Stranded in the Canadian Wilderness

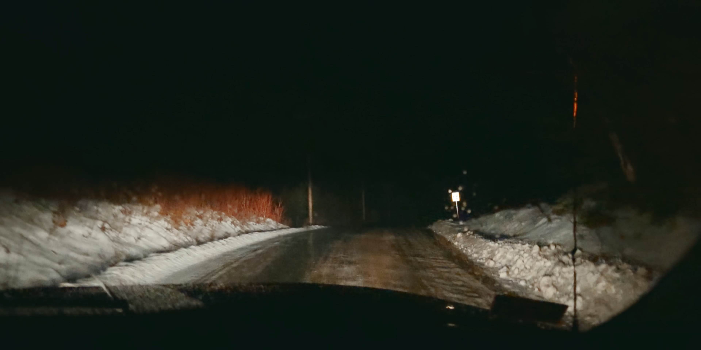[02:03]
Oh, crap. It's glare. Glare. I really ice. Hope we don't have to go downhill again.
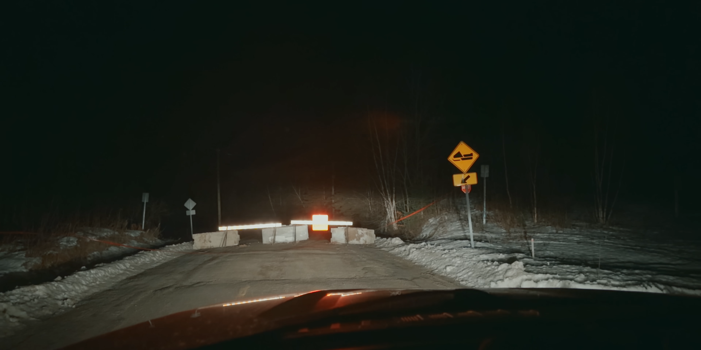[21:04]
Like they weren't able to fix the road, so now we have to try to remember where we even came out of that last we're just gonna have to check the map. We're gonna have to off-road back in.